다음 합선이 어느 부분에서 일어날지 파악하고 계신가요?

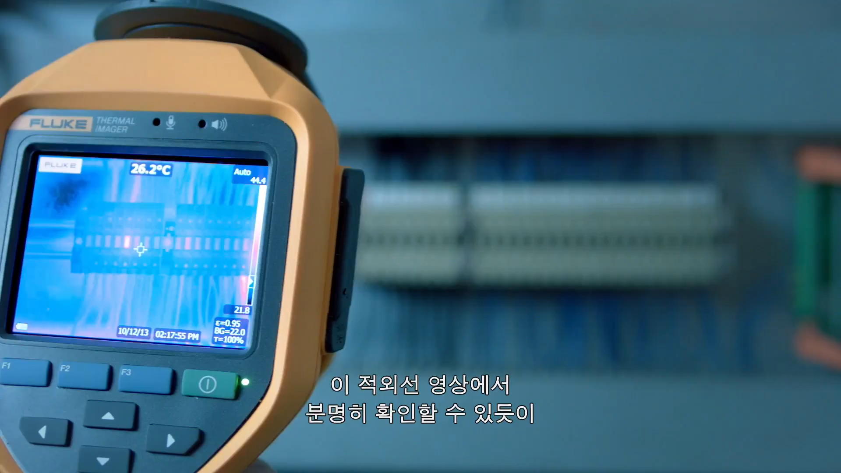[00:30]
On screen: spot 26.2°C
As clearly seen in the infrared image, one of the terminal connections shows the overheating. In this case, probably just a loose connection. However, if this is not detected at an early stage,
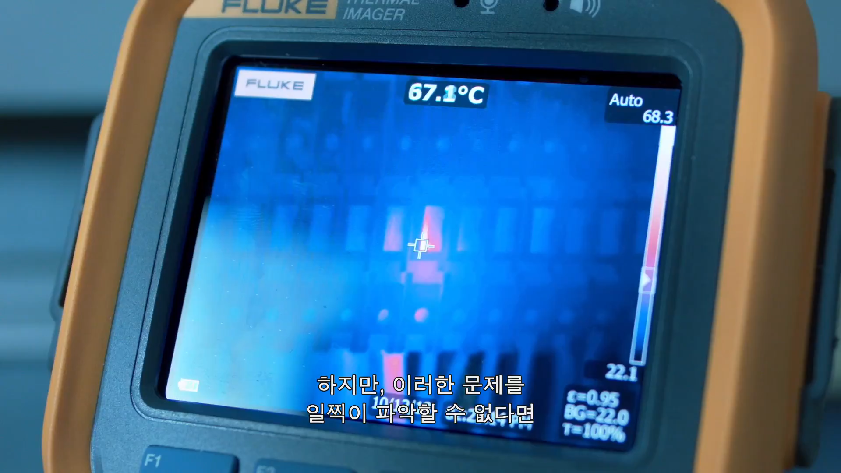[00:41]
it could cause serious future problems. The temperature is very high. The cable has probably lost its insulation and needs to be checked to make sure there is no risk of a short circuit.
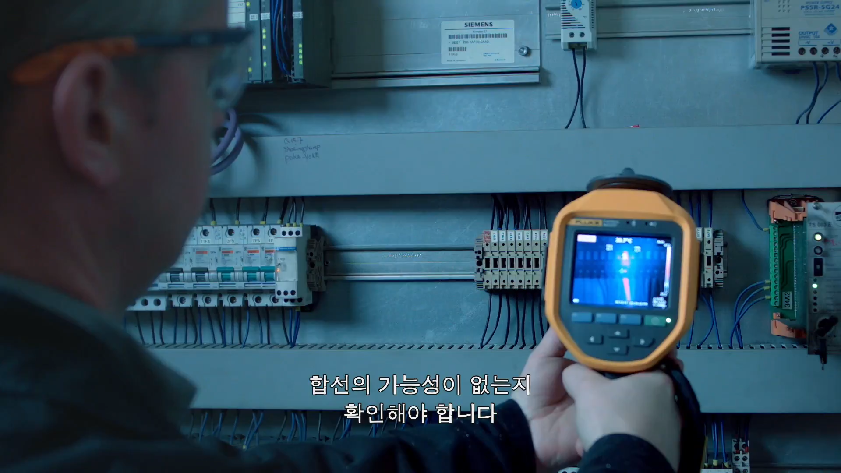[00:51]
Avoid a potential short circuit and reduce the risk of fire using a Fluke thermal camera.